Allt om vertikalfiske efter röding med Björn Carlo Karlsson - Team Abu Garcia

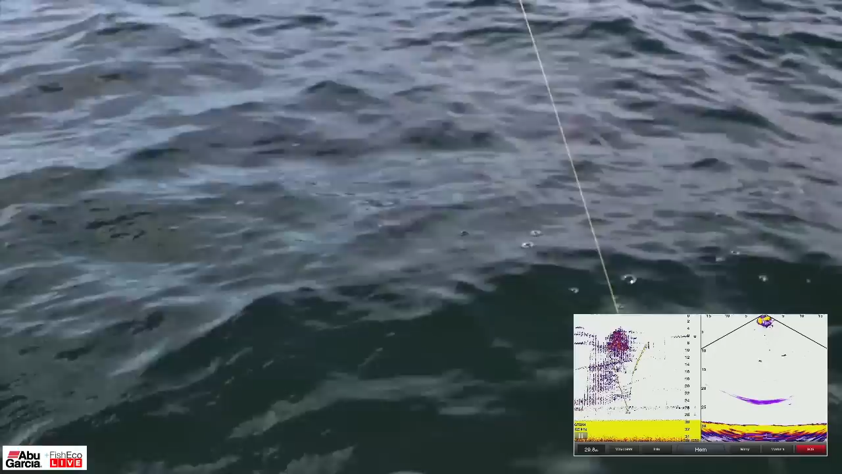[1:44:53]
Oj, han tog titta den där vad vacker. Som... Ja, han tog den lilla siggen. Oj. Ska vi... Han var hal som en ål. Mm. Och om vi inte pratade om det förra gången, för då vet du, var i alla fall jag så exalterad. Så, men kroka gärna av fisken i vattnet. Ja, absolut. Du behöver inte hova dem om det inte ska ätas. Och håll den, alltså är det bara lite storlek på fisken så går det väldigt bra att ta en sån här, tejla dem i rumpan liksom och bara lyfta upp dem. Men ja. Den här är ju så jäkla liten. Så. Se där! Smack! Smack, smack ja.
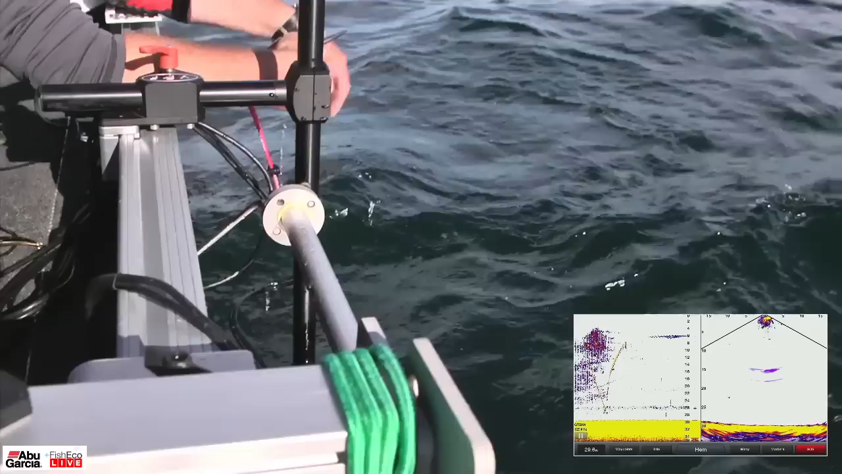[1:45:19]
I backen som att rumma brukar vara. Den går även med små beten liksom och lura. Ja, jäkla. Jag är inte säker att du hade fått den om du hade haft en klumpigare på. Nej, det kanske var den här fina ja. Som de ville ha. Hej. Ja, då har du nog tagit den enda fisken som fanns på de här 25 kvadratmeterna så vi får flytta oss lite. Exakt. Jag har dålig koll på tid och sånt där. Har ni det? Har ni koll på tiden? 10 till?
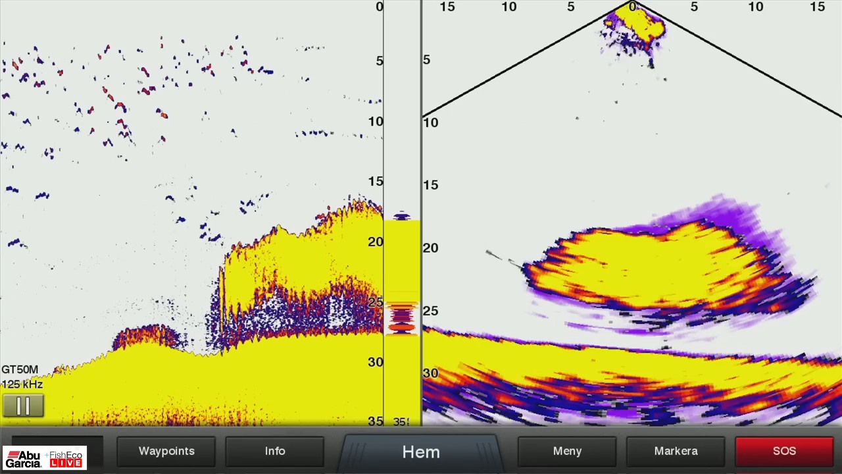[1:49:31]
Men du kan ju tänka dig då dagarna då när man hittar ett sånt här betesfisk in på en kant och det är 25 rödingar runt omkring. Ja. Som kan gå tillbaks. Ja. Som anfaller i det där då, det är helt galet. Ja. Nej, vi är lite grundare nu och jag pratade ju om det tidigare också då, att betesfisken går oftast lite grundare. Mm. Så går rödingen utanför. Så jagar de upp på de här kanterna i betesfisken och så går de tillbaks igen då. Ja.
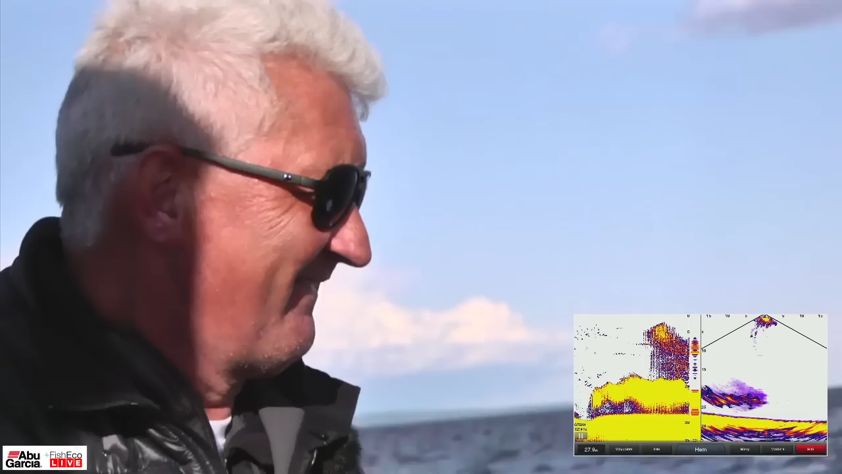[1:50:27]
Nej, vi går ifrån det där. Ja. Det var ofredat. Okay. Ja. Hade vi sett att det hade varit splittat här så hade det varit väldigt intressant. Men nej. Ja, men det är bra att du säger det. För så är det ju. Det där är ju. De verkar ha fått vara helt i fred. Ja. Så där brukar jag tänka ofta när jag fiskar gös också. Aha. Att på lite större djup. Och när man ser att betesfisken har gått från klumpad till totalt splittrad. Ja. Då har det hänt någonting. Då har det hänt någonting. Och rätt som det så kör man på en stor gös. Absolut.
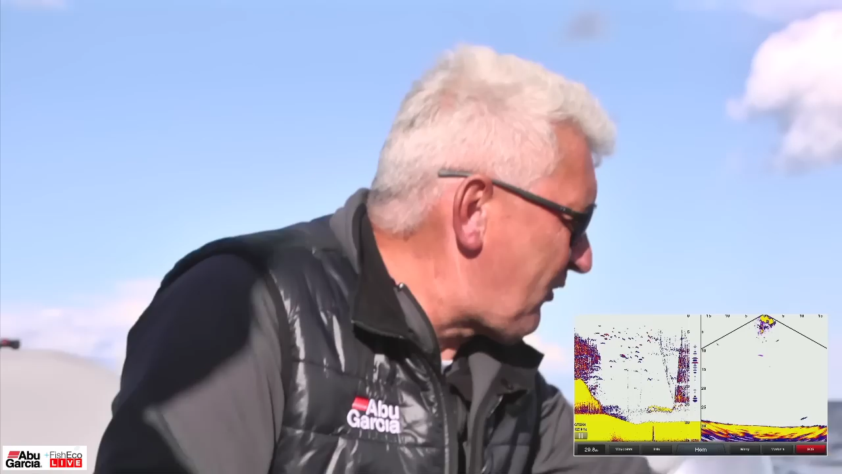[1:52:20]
Gick du ner igen? Nej. Nej. Det skulle man kanske gjort. Nej. Nej, men jag kollade där du vet. Fick man ju se att en vek ju av där. Ja. Men där kommer en intresserad herre.
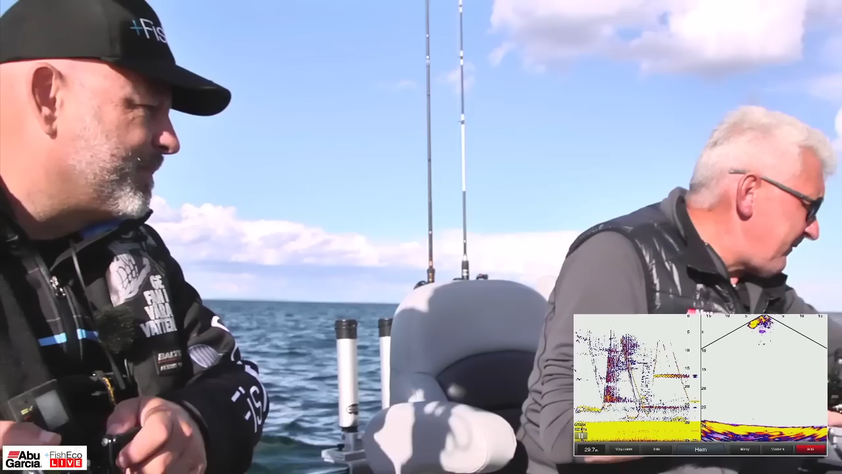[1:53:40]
Ja, han kan stå där och tänka över situationen tills vi kommer förbi nästa gång. Yes. Tycker jag låter som en plan. Ja, det var ett hugg. Jag tror jag skippar den där. Det fanns ju någon här, men den hoppar vi också. Vi ska gå ner och se om vi kan få någon av de här bottenkryparna här. Och där är det ju ändå, va? Ja. Och nu är jag på botten också. Nu marknadsför jag in de här.
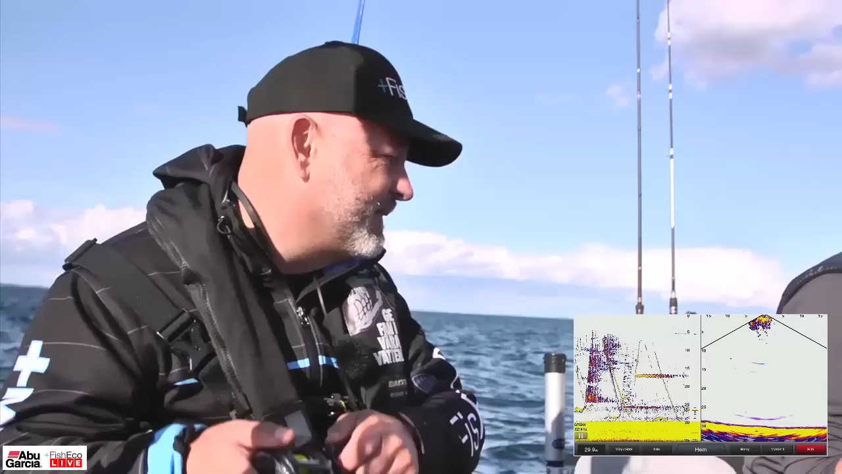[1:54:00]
Tror jag vi har något på sidan där som... Ja, nu försvann de. Mm. In och ut. Ja, precis. De är verkligen snabba. Åh, oh, vad försiktig jag hugger ner ibland. Ja. Det är helt fascinerande. Bara nipprar. Ja, alltså det är nipper, som en... precis.
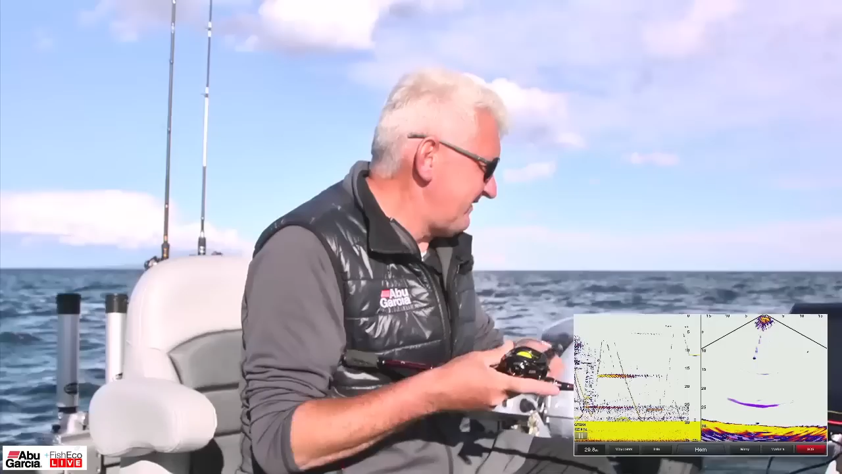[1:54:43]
Och särskilt om man skulle sätta på en jigg för alltså då, för det är som en förnimmelse liksom att oj, där får det nog något. Ja, ja, nästan som en mikroslackhugg också. Ja. Det är bara att vevtaget blir en millimeter precis, lättare. Precis. Då är det bara att hoppa rätt upp. Där, titta där. Då har vi några huggade spekulanter. Det är faktiskt fisk som ser lite intresserad ut. Kommer väldigt, väldigt långt upp en del fisk alltså. Man blir ju liksom misstänksam på att det kan vara öring som går här uppe då. Mm. Så det är väl bara att fresta dem där med en liten uppgivning här får vi se här. Om vi kunde få en öring också, vore det ju fantastiskt roligt.